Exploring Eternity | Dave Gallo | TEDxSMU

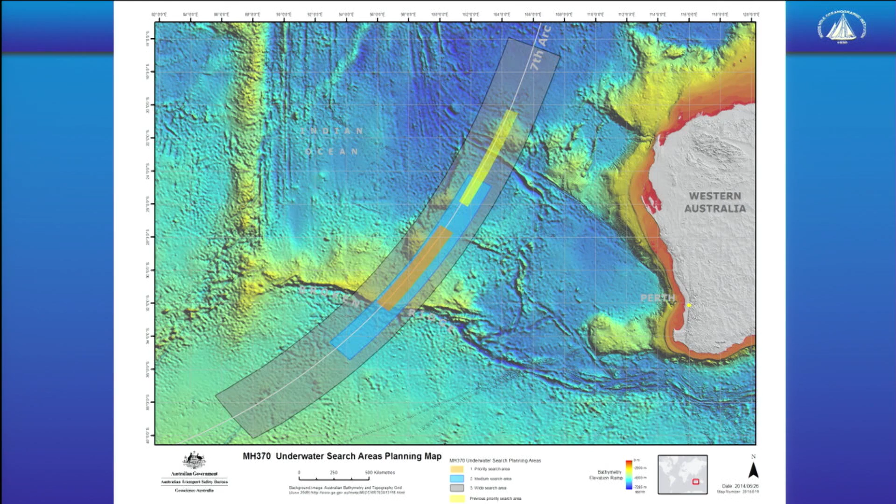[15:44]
No one's ever made that kind of a map of the seafloor, just an incredible bit of work.